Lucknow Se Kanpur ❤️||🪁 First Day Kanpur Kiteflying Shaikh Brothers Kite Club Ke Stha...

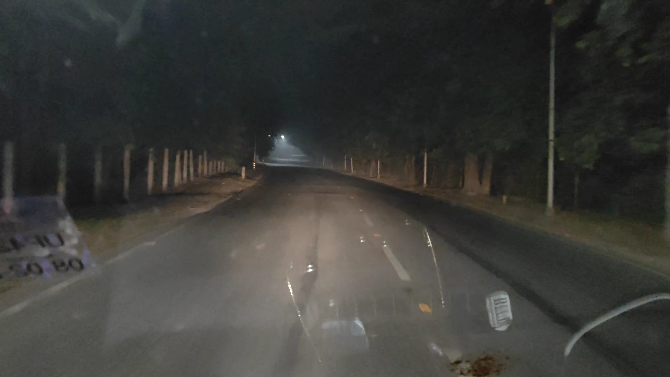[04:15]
हो सकता है भूत ऊत दिख जाए लेकिन बहुत ही सुंदर लग रहा है भाई साहब।